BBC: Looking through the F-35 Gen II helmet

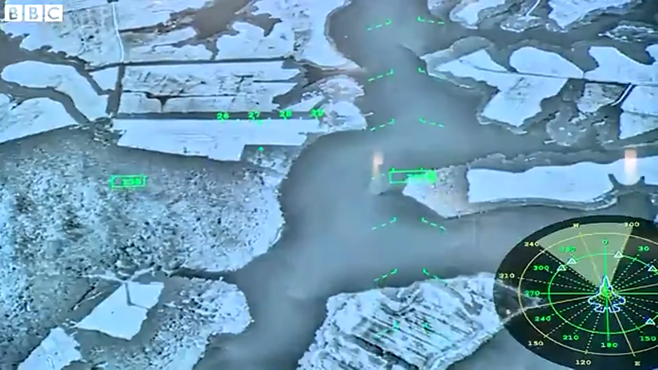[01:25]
and it puts the correct scene up in front of you so now you're looking down and actually
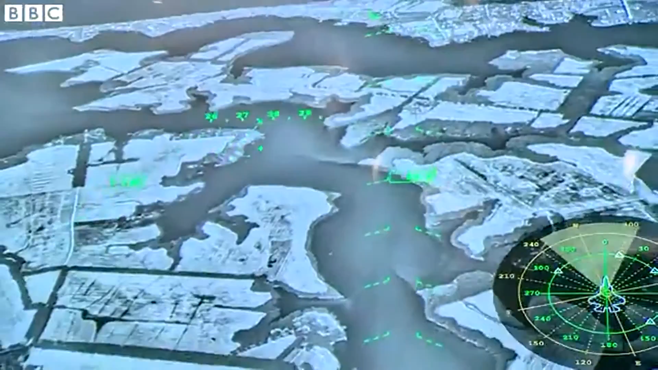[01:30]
looking through the bottom of the aircraft using the cameras that are on the bottom to see what's below you so this